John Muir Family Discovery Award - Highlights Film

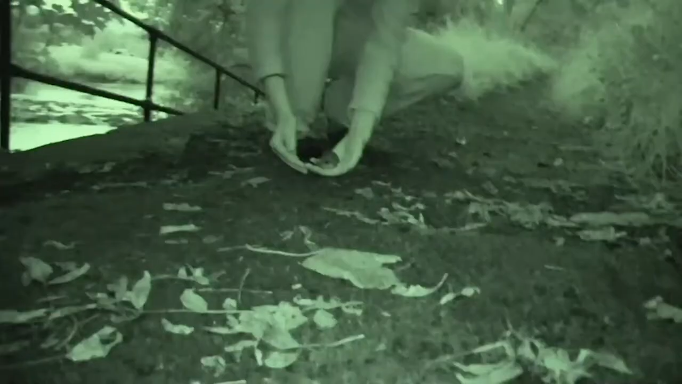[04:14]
We've just found this lovely little frog that's obviously been hopping around at night. Have to look for some flies.
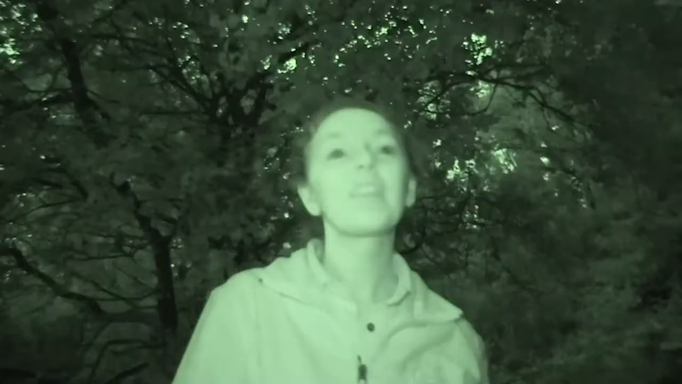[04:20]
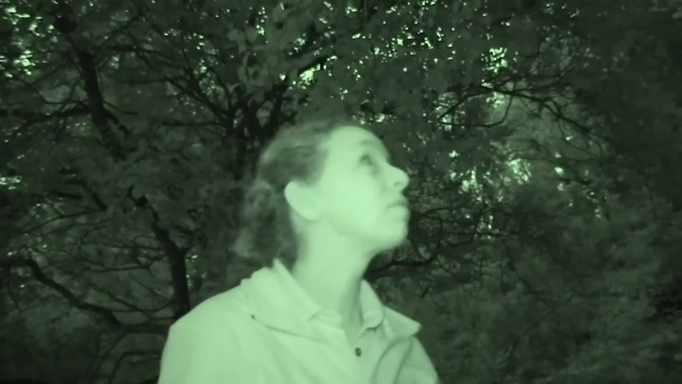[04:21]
So we've just spotted the bat in the trees behind us next to the river and Jane can pick it up on the bat protector. I think that's probably a common for distress.
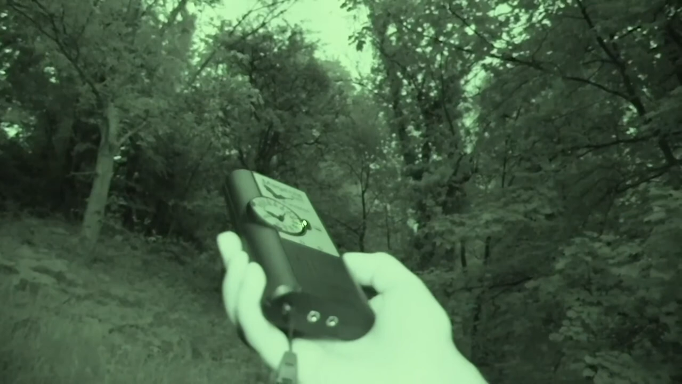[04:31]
The bats just circling these two trees obviously picking up insects as they fly high at night.